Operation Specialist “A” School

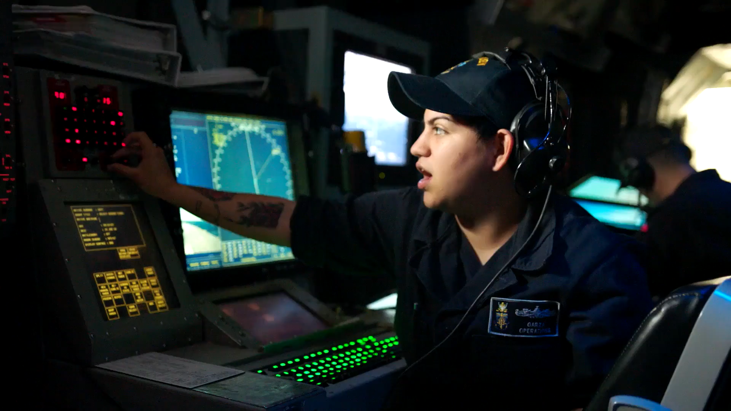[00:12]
display, evaluation, and rapid dissemination of combat information to command and control stations,
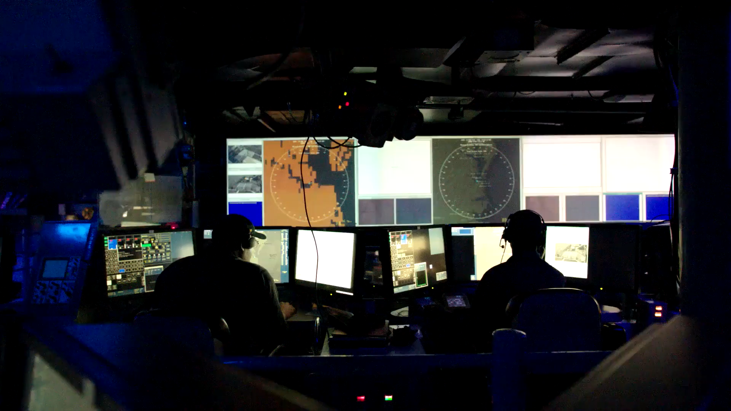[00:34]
At OSA School in Great Lakes, Illinois, students receive hands-on training in radar systems,